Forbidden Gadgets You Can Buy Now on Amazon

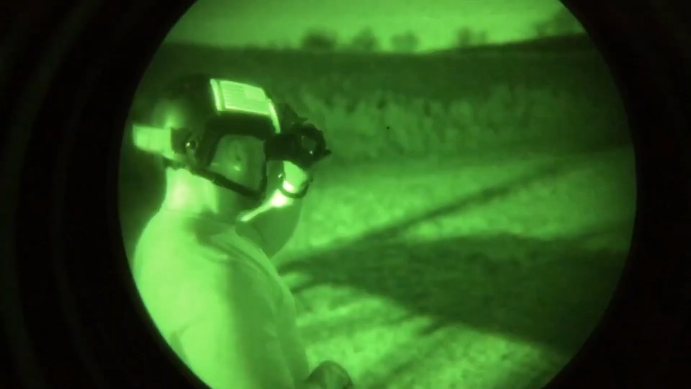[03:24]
They aren't cheap, but the superior tactical PVS7 goggles offer military-grade night vision capabilities.
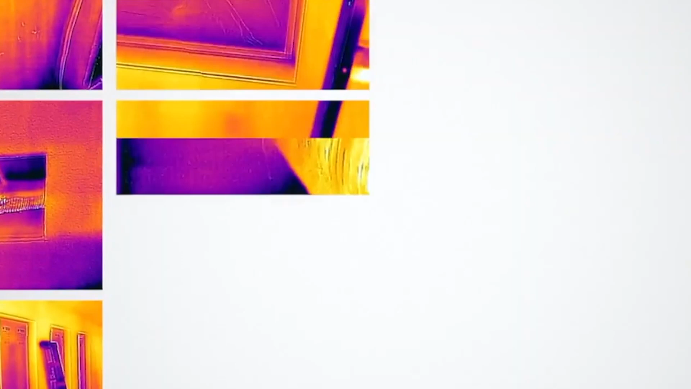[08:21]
One-fit adjustable connector extends by up to 4mm,